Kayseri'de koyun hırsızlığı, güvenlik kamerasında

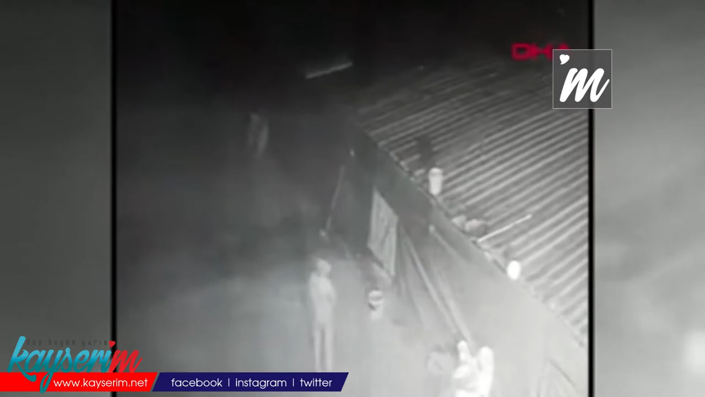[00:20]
Geceyi amcası durmuş Aras'ın evinde geçiren Ahmet Aras, bir gün sonra yeniden evine döndü. Ancak Ahmet Aras, ahırda bulunan 10 koyunun bulunmadığını fark etti.
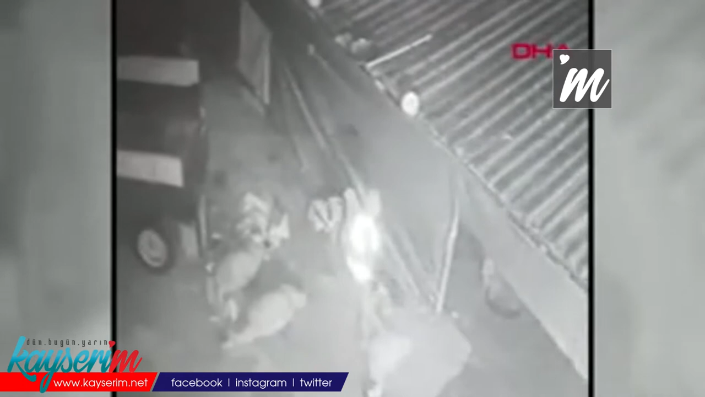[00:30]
Çevredeki güvenlik kameralarını inceleyen Aras, koyunların kimliği belirsiz bir kişi tarafından traktörün römorkuna yüklenerek çalındığını gördü. Aras'ın ihbarı sonrası polis ekipleri şüphelinin yakalanması için çalışma başlattı. Ahmet Aras, olay günü evde olmadığını belirterek, hırsız gece benim yokluğumdan faydalanarak koyunları çalmış. Ancak benim koyunlarım hala bulunamadı. Ben anne ve babamın vefatının ardından geçimimi tek başıma sağlamaya çalışıyorum. Yetkililerden koyunlarımı bulmalarını istiyorum dedi.